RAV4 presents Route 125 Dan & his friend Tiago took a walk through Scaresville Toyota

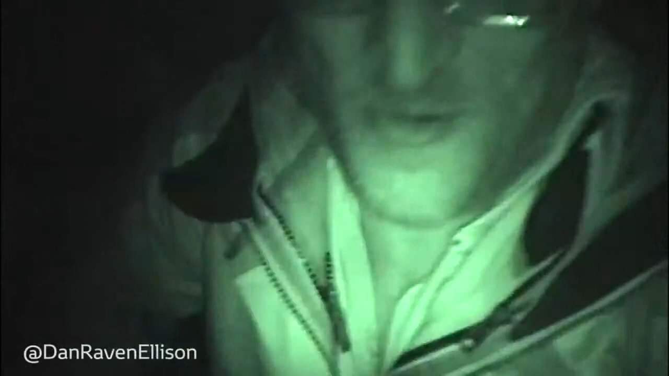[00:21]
I'm with my friend Thiago and we're currently crossing a bridge in the middle of Scaresville and we're with a group of girls who are absolutely petrified